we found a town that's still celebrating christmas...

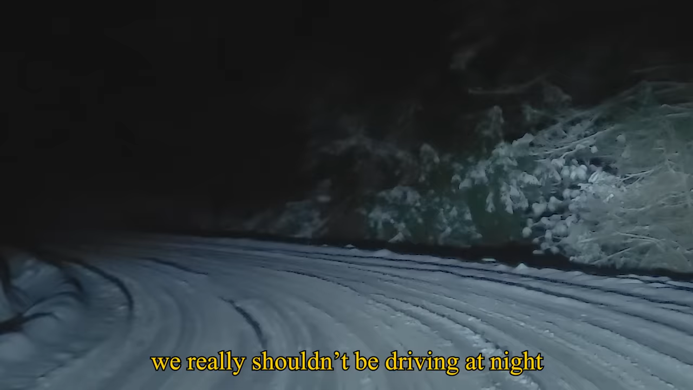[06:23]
We really shouldn't be driving at night in the snow. This is actually really dangerous.
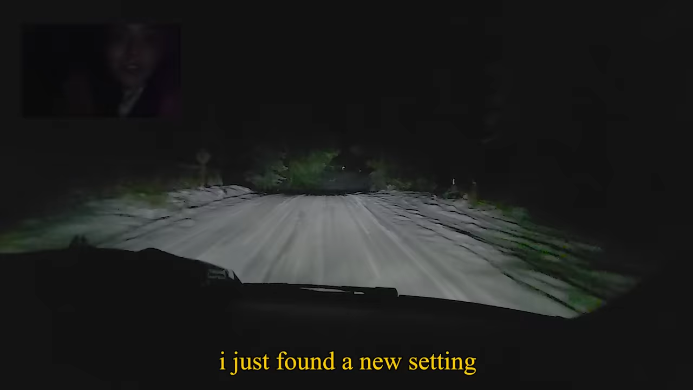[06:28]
We just found a new setting.
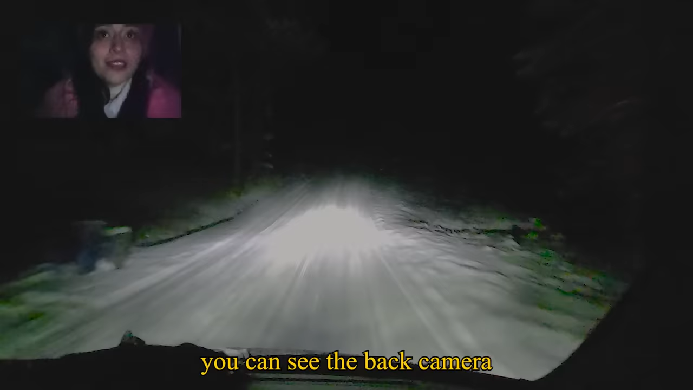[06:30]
They can see the back camera and my camera at the same time.
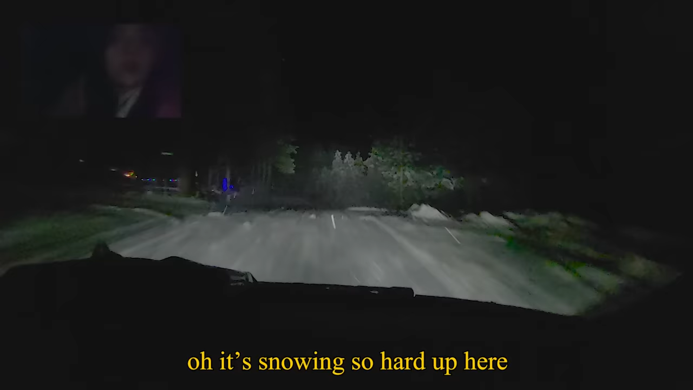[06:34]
Oh, it's snowing so hard up here.
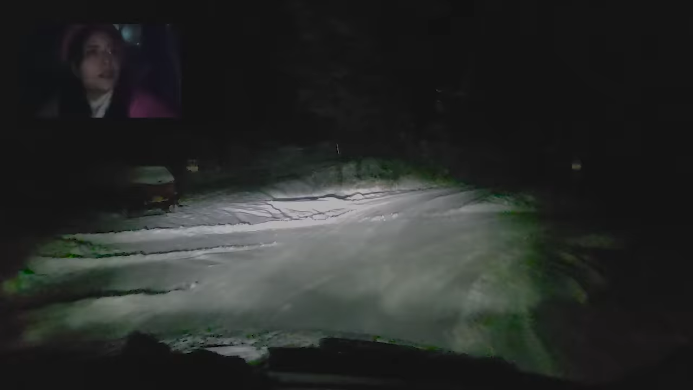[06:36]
Oh, which is the way? Let me make sure we don't go down the road he told me not to go down. Did you stop going the wrong road?